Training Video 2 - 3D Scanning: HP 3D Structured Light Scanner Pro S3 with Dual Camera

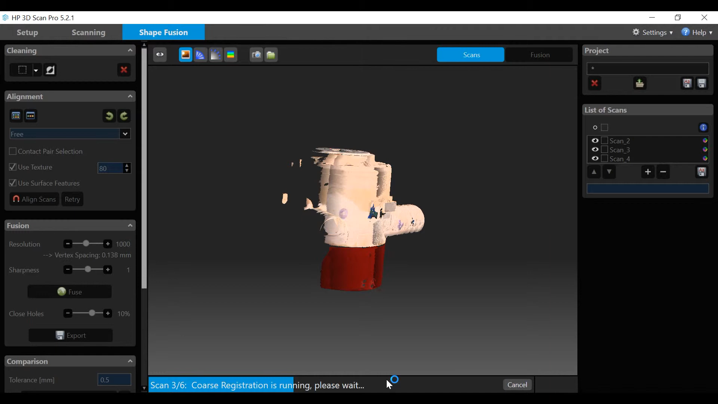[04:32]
The software cleans and aligns each scan as it processes through the cycle. Note that each successive scan is
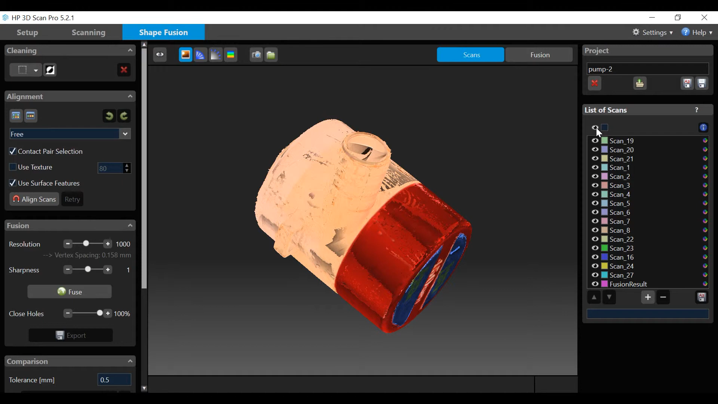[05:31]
We will be looking at the left-hand panel in the next tutorial. Click on the eye icon to toggle scans visible. The icon next to each scan turns them on and off. Click on the Select box to select or deselect scans.
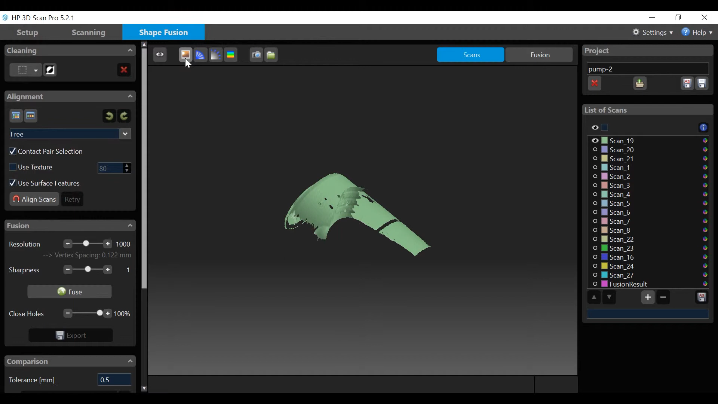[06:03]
Show edges displays the scan triangle edges.
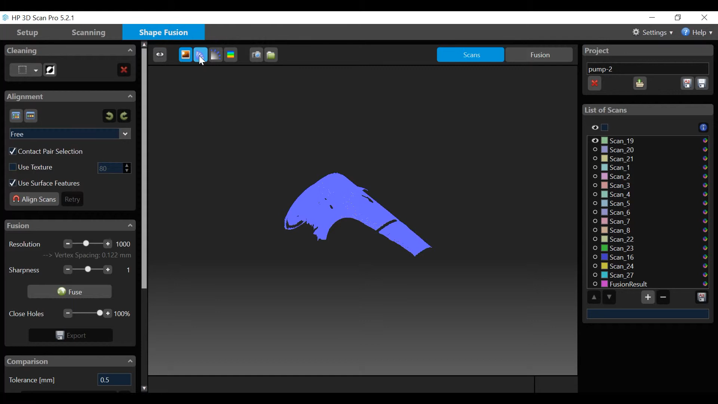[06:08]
Show normal displays the scan vertices.
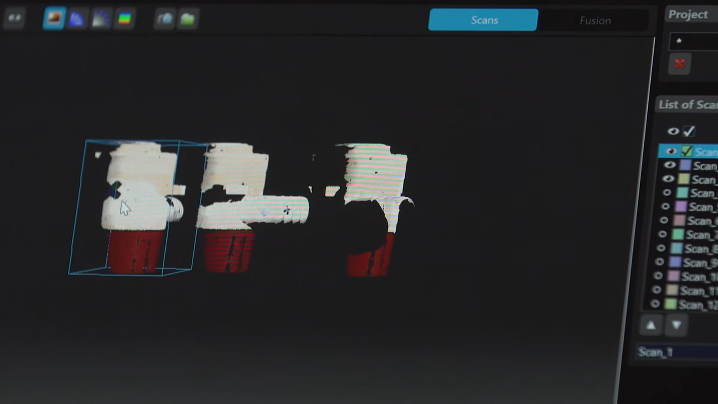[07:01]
Depress shift key and click left mouse button to move one of the multiple scans.
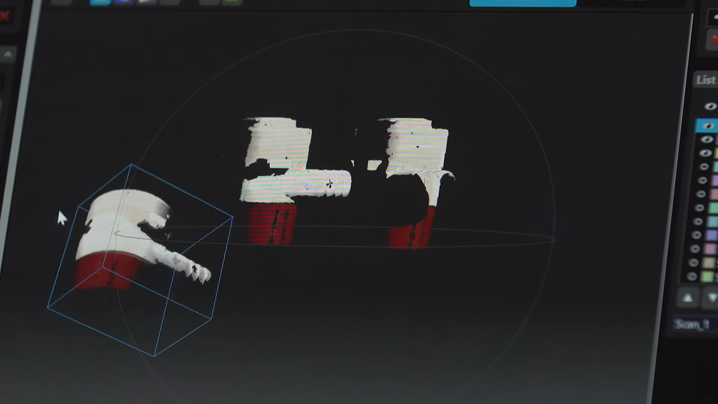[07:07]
Depress shift key and right mouse button inside or outside white circle to rotate one of the multiple scans.